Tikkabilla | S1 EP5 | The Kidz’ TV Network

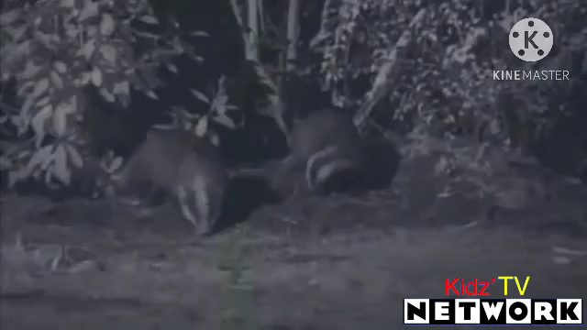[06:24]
There they are. Sam and Finn's badgers. Sniffing around for food in the garden of the house next door. It films them in black and white, not colour. It's hard to pick up the colours when it's dark. And there's another animal. It's a fox. They are much more common than badgers. They're shy too. So they're still not easy to see.
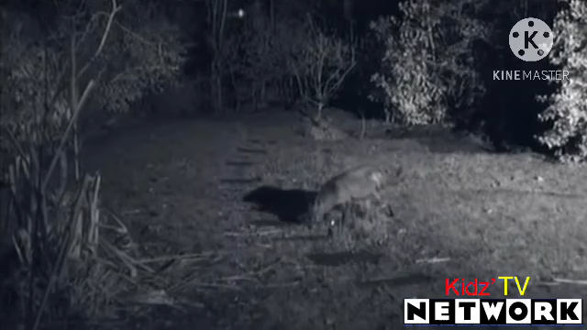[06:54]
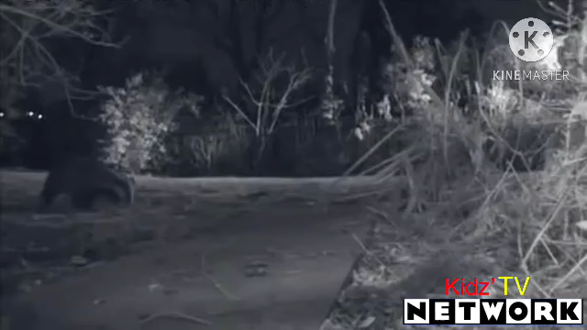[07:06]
And here's the badger again. Even though it's dark you can clearly see her stripy face. She's looking around for food in the grass. Because it's dark, badgers use their noses to sniff their way around the garden. This badger is staying close to the bushes, where he can hide if there's danger. And there's the other one, not far from where Sam and Finn were sitting just now. Under the bushes there are plenty of slugs,
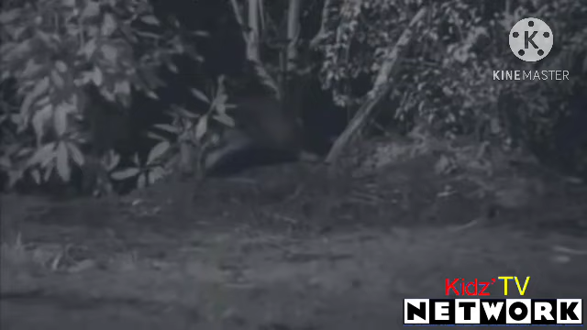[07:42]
snails and particularly worms, which the badgers love.